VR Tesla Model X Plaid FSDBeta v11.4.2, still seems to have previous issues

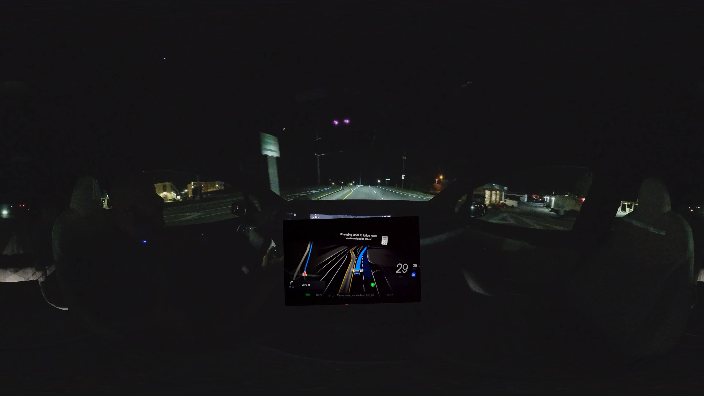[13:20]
Let me turn it to 55. So it was not going into this turning lane. I think that has improved.
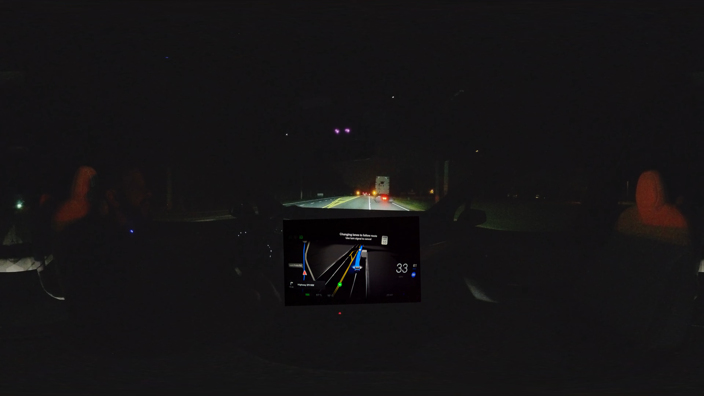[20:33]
But obviously I have the truck now in front of me. So it seems it's still trying to do this, so it has not been fixed. Still an issue. I will try the other way around one more time.